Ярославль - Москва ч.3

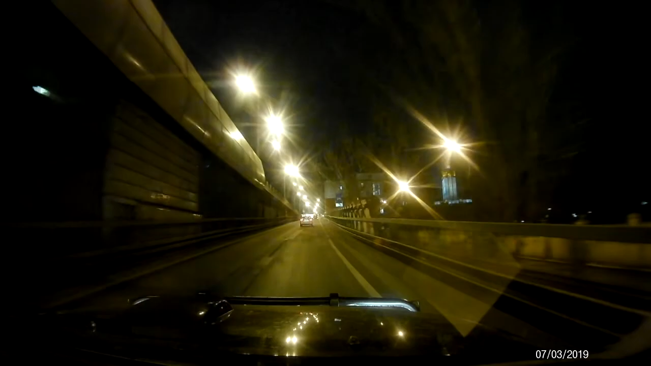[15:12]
Ну вот видите, на Варшавку он сказал, теперь прямо идти в М2. Да.
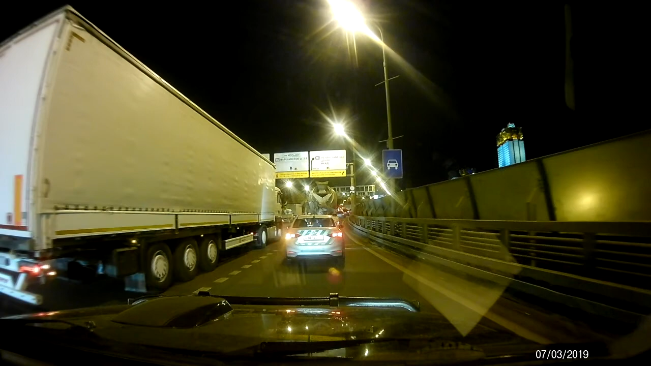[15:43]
По центру надо идти. никто не благодарит, братан. Никто.
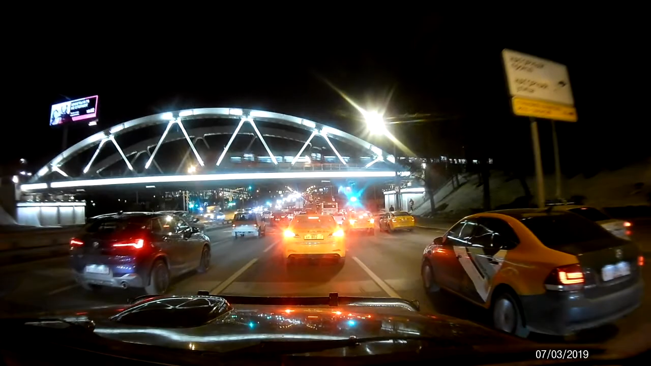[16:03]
Из Москвы мы выбрались уже по темному. И потом в основном передвигались тоже постоянно как бы ночью.